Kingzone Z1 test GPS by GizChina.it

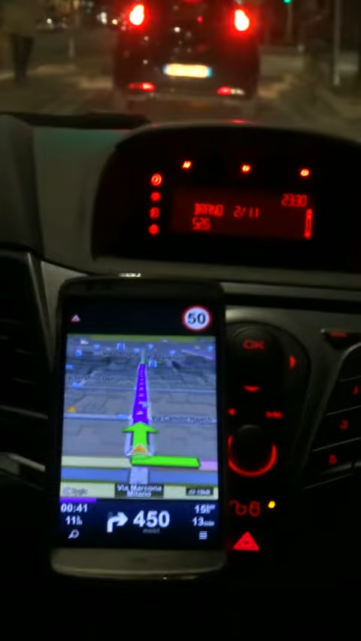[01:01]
questo momento e non ho mai avuto un momento in cui il segnale identificato dal software e dal device fosse quello effettivo di dove mi trovassi io con la macchina. Quindi posso dirvi che, purtroppo, il GPS di questo dispositivo è bocciato, lo vedete anche voi in questo momento. Il device è bloccato, io sto andando semplicemente dritto,
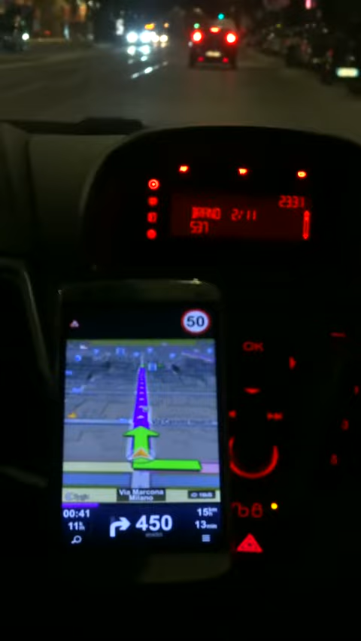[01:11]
non sto facendo nulla, sono in corso 22 marzo a Milano che, per quanto sia una via in centro con dei palazzi,